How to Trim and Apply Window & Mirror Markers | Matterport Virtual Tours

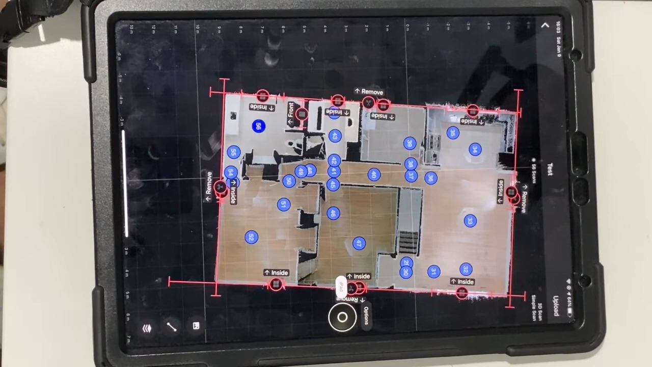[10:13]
property because we do not want that in the final version of course check all floors in this case
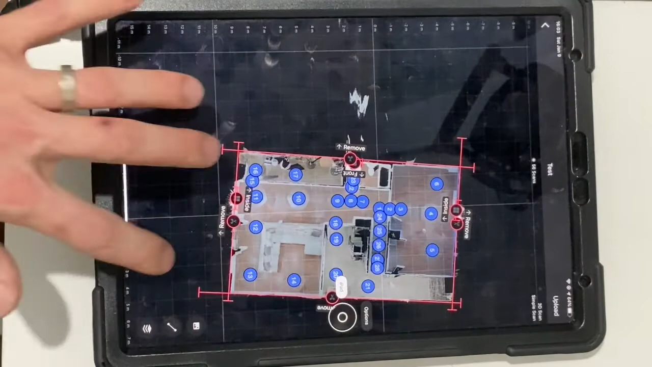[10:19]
there's two floors have the same thing mirrors marked